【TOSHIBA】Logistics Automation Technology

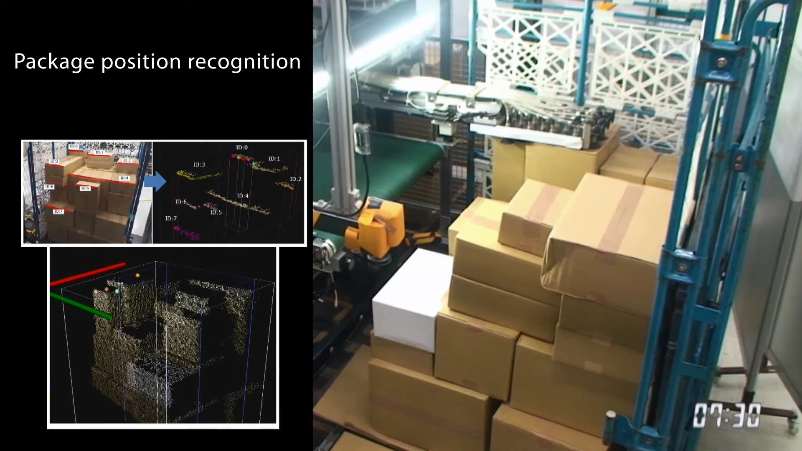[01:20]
Even where packages of various sizes are placed irregularly, the robot decides the optimum grasping position and transportation path for each one.